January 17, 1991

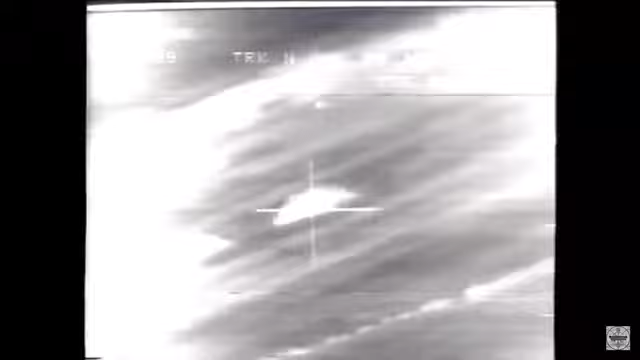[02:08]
miles away he's banking away from the target leaving the target area blazing the target and
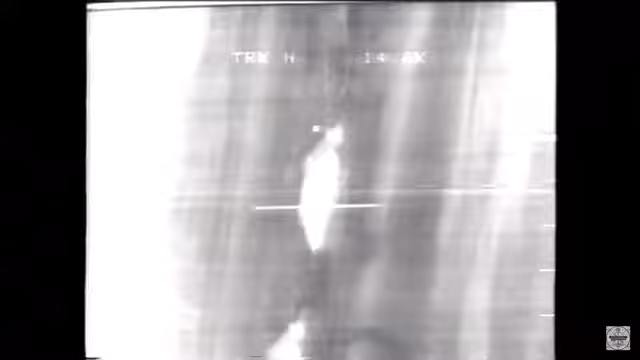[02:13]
you'll see two bombs fly into the door of the uh storage bunker
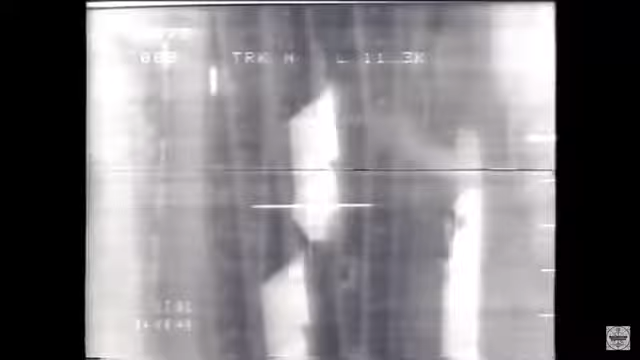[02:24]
you can almost get air sick watching this and you'll be able to count each bomb one two
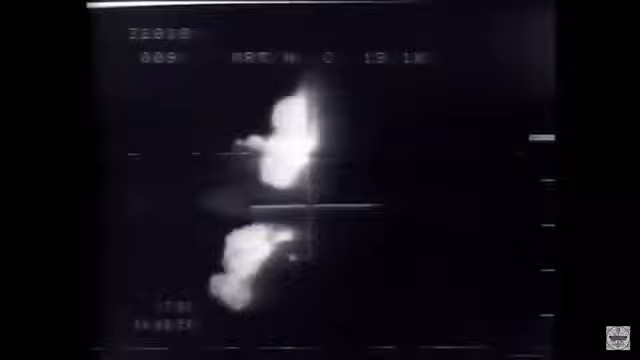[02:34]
those are two thousand pound bombs this is the uh air defense headquarter in the vicinity of baghdad these are air
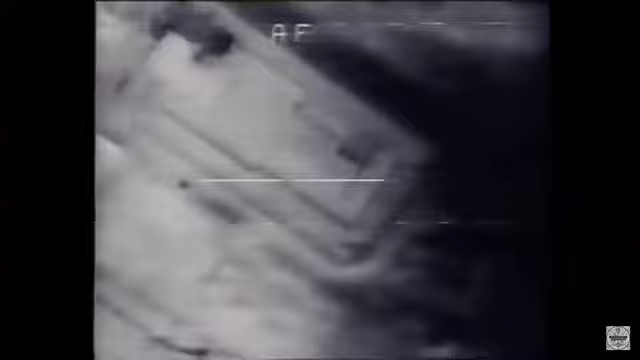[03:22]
bomb will hit in this area here
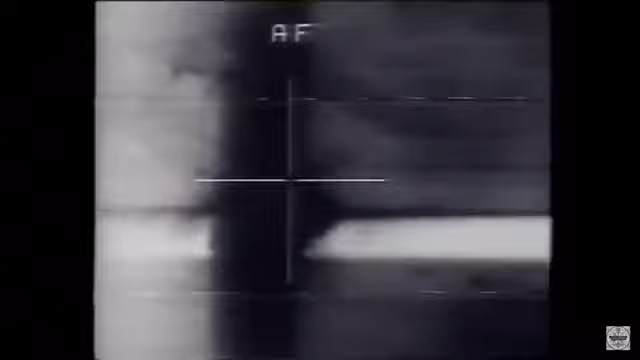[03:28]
and this is my counterpart's headquarters in baghdad
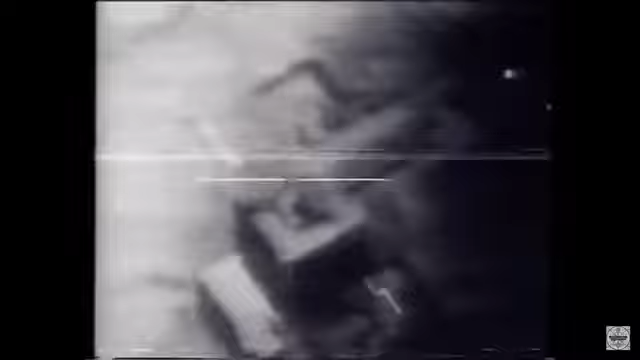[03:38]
this is the air uh headquarters of the air force and keep your eye on all sides of the building as the airplane overflies the building and drops the bomb down through the center of the building